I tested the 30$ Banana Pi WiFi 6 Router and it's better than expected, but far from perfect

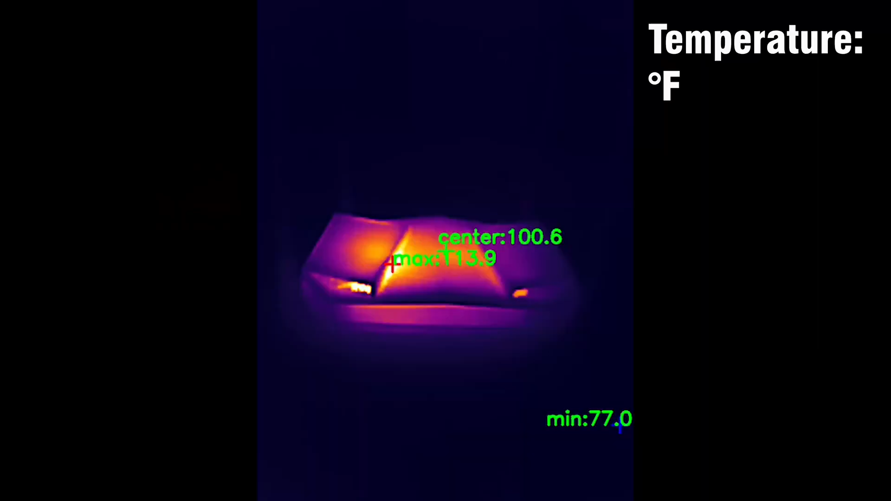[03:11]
As with all other wireless routers and access points that I tested so far,
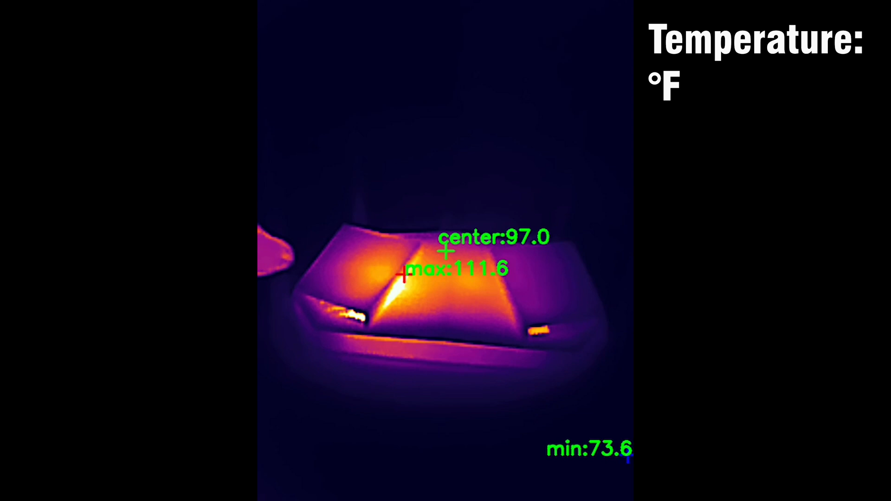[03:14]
I need to check how well the manufacturers managed to find a way to efficiently move the heat away from the PCB and the chipsets.
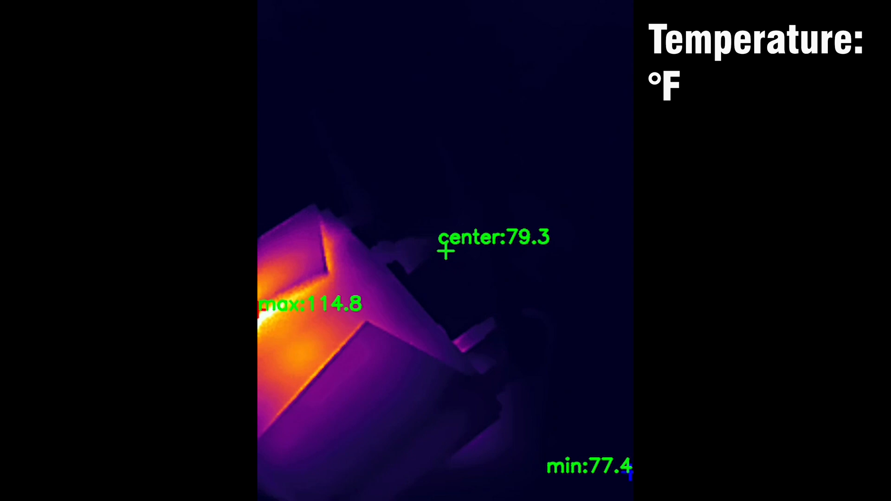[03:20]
And to do so, I used a thermal camera and I checked how the banana pie was doing while I was running some fairly intense tests.
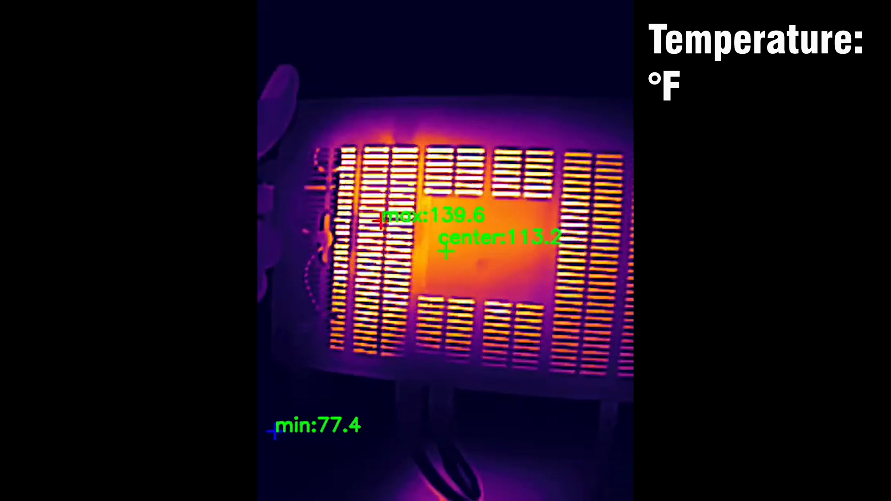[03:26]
This is not in idle mode.
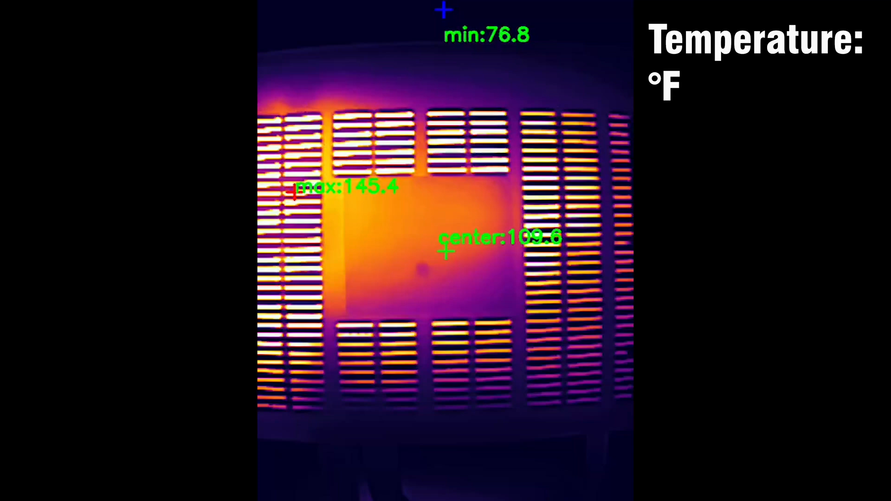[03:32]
And as you can see, we initially don't see anything out of the ordinary, but after turning the router upside down, there are some hotter spots.
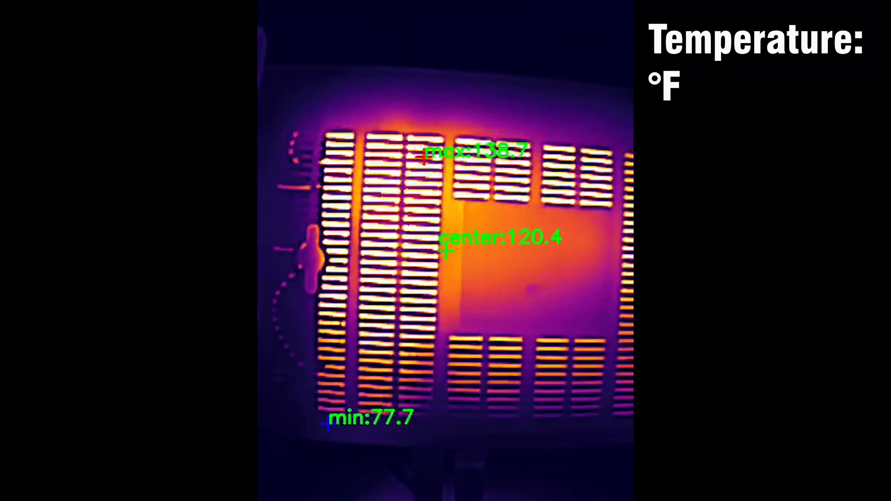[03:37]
Will this lead to thermal throttling? I'm fairly sure that it will, because I have already seen some throughput limiting when running some Wi-Fi tests.